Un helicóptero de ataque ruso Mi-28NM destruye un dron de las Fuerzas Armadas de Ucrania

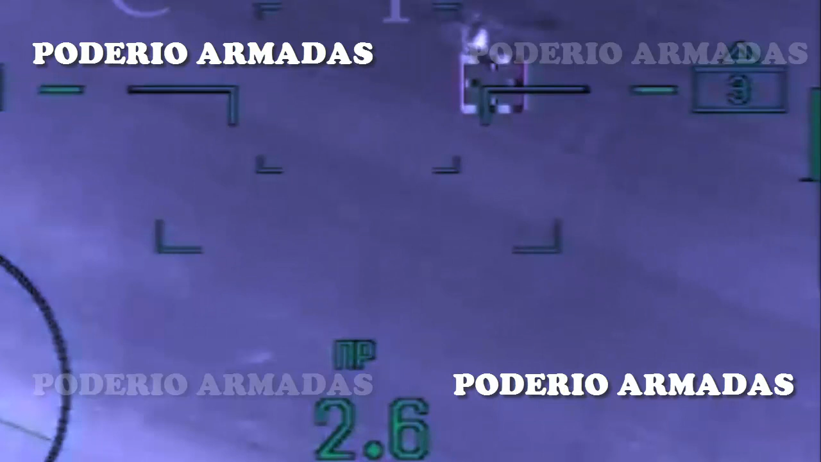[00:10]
Un helicóptero de ataque ruso Mi-28NM destruye un dron de las Fuerzas Armadas de Ucrania. Las imágenes muestran la exitosa derrota de un dron ucraniano por el fuego de un helicóptero de las Fuerzas Armadas Rusas. La tripulación del helicóptero de ataque utilizó un camión de 30 milímetros para destruir el dron de las Fuerzas Armadas de Ucrania.
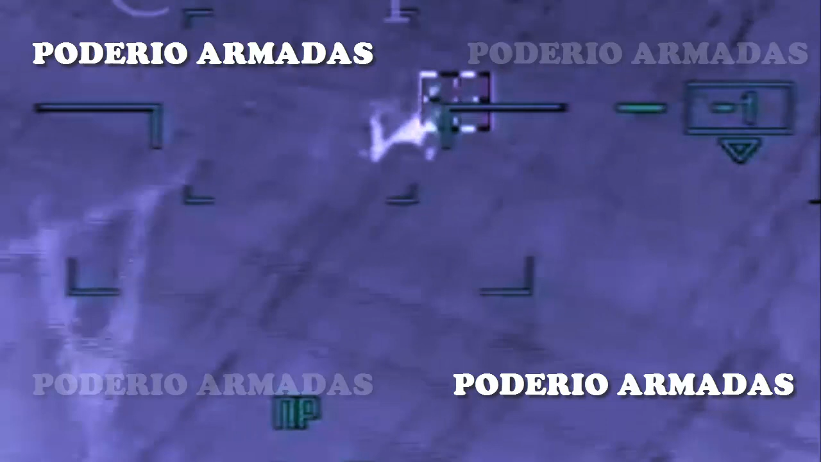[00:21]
Tras varios intentos, uno de los proyectiles impactó con precisión en el dron ucraniano. El objetivo ha sido derribado, informó uno de los pilotos a tierra. Recordemos que la noticia de que el helicóptero de ataque Mi-28NM derribó por primera vez un dron ucraniano apareció el 30 de agosto.